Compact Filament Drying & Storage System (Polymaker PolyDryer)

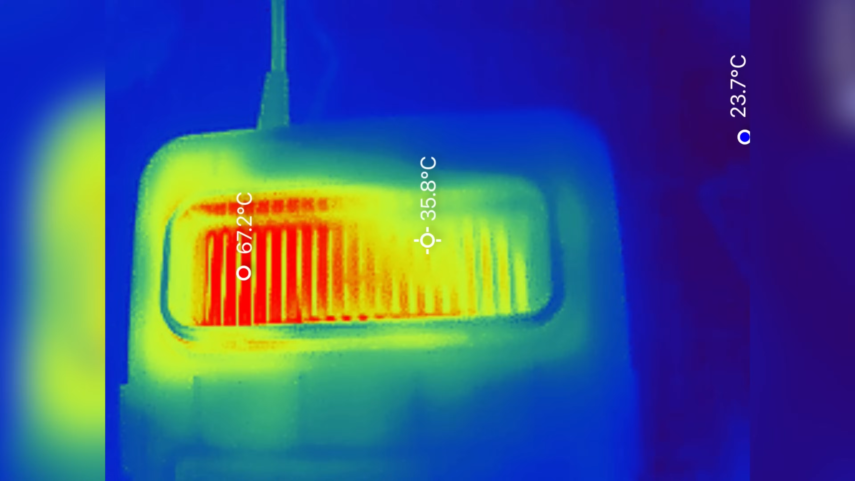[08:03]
On screen: spot 35.8°C
I also took my thermal camera and checked where the
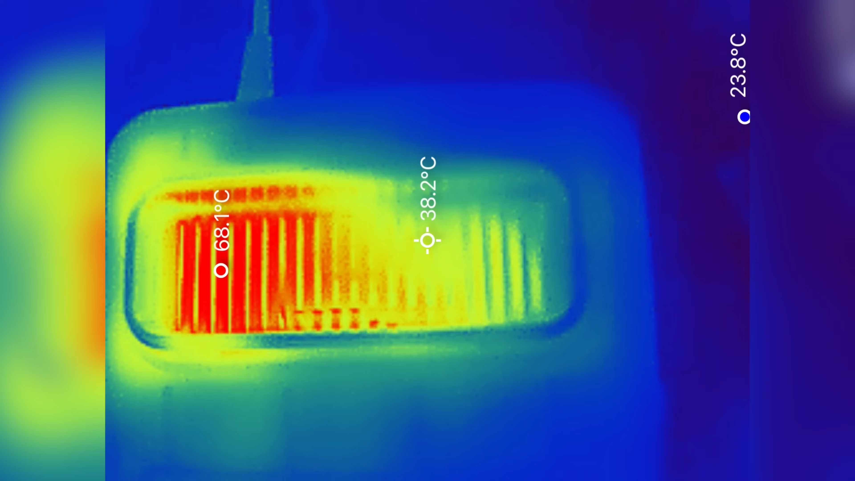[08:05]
On screen: spot 38.2°C, max 68.1°C
hot air pumps out on high mode and it confirmed just south of that 70 c. For filaments like TPU, PVA, or PETG,